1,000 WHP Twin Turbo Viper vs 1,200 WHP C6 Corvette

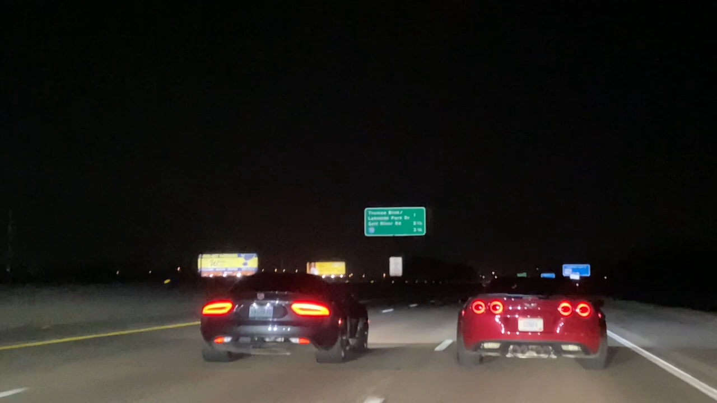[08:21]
Okay, so they're actually a damn good race. I knew Chapa's car is gonna be faster.
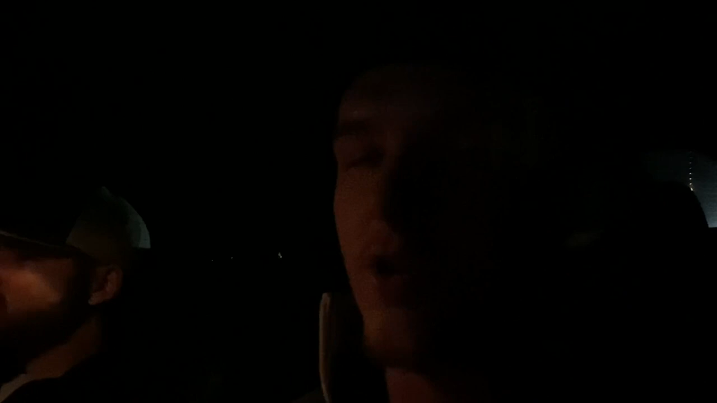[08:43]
He's just getting used to driving it, and I know Sean can drive well, so I thought that would make it pretty even, which it looks like it is pretty even, but that was a gangster-ass race. Like, it looked dead even. I think Chapa started nudging Sean on a few of them, but we'll see what they say once we get out of the car.
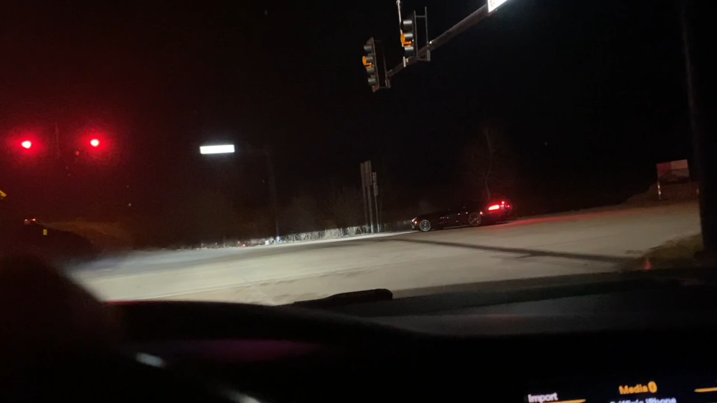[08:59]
Let's hope he didn't just break that motherfucker, boy. Is it smoking? It is smoking.